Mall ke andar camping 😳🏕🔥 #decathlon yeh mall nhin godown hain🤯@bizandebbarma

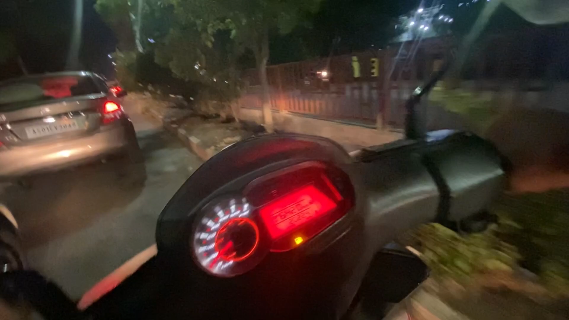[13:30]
गैप से तो ऐसा करके निकलना पड़ता है भाई अगर तुम ऐसा करके नहीं निकलते हो